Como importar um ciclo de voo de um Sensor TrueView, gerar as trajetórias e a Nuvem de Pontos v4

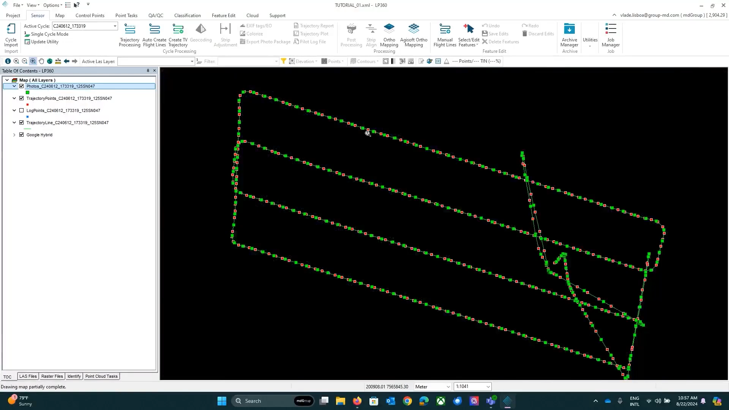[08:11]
Se eu clicar aqui com o botão da direita nesse layer, eu tenho aqui vários submenus, né? Para cada layer.
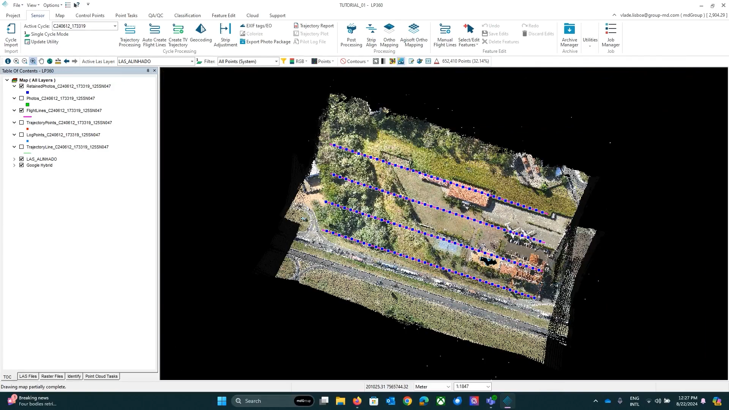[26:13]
Então, vocês vão perceber aqui que eu já estou com a nuvem de pontos já criada, seguindo aqui as linhas de voo que nós efetuamos. Então, eu estou com essa nuvem de pontos já feita.